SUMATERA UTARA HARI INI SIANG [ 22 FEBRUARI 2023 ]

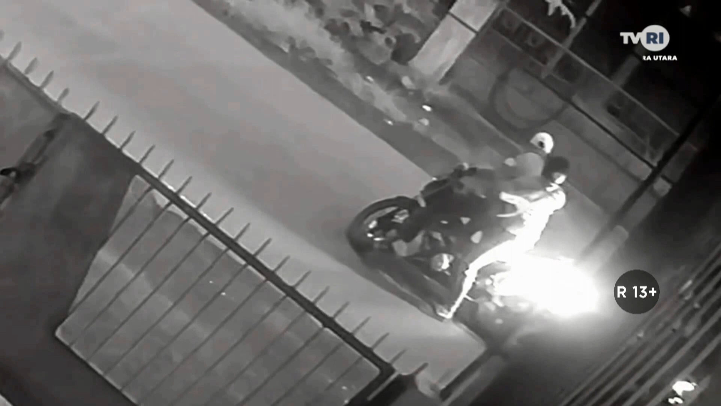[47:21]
Aksi pembegalan terhadap pengendara motor di Jalan Gajah, Kecamatan Medan Kota, mengakibatkan korban harus kehilangan sepeda motornya.
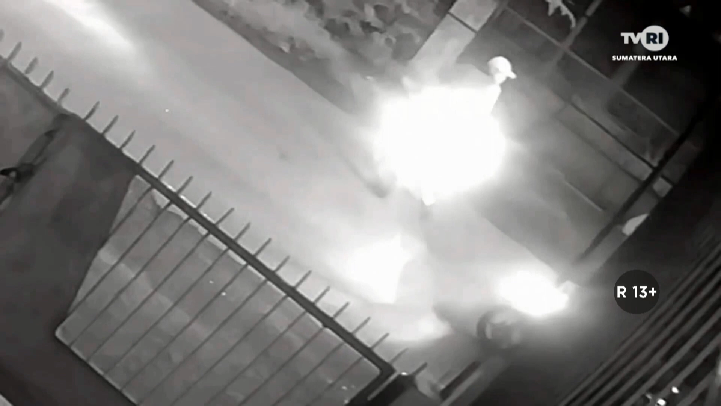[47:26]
Dalam aksinya, para pelaku menggunakan sebuah alat bori yang mirip dengan senjata api,
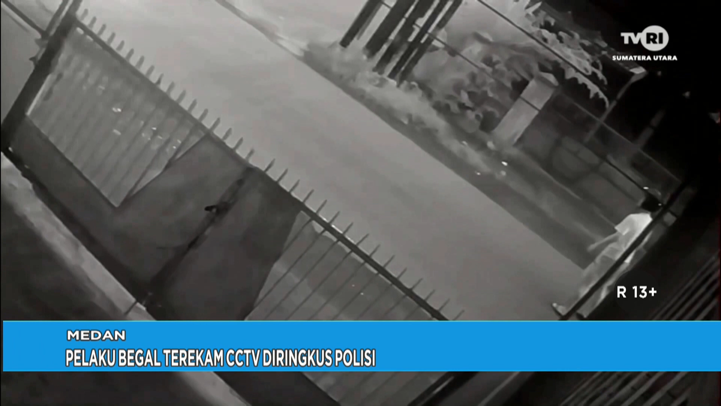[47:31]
agar korban takut dan menyerahkan sepeda motornya.